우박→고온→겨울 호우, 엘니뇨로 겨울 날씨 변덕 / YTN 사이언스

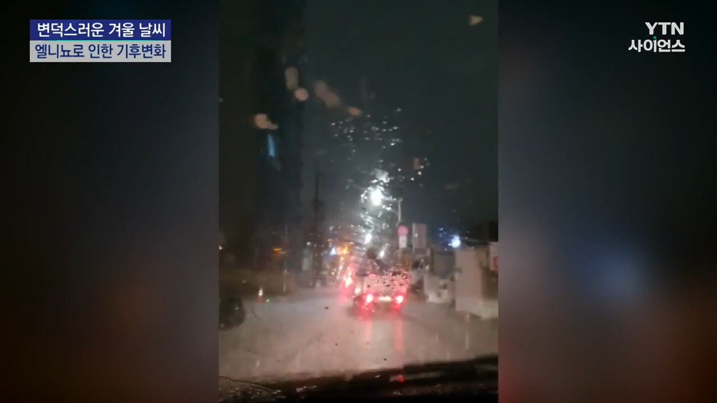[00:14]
늦은 퇴근길. 천둥, 번개를 동반한 강한 비에 이어 손톱 크기의 얼음 덩어리가 요란한 소리를 내며 바닥으로 떨어집니다.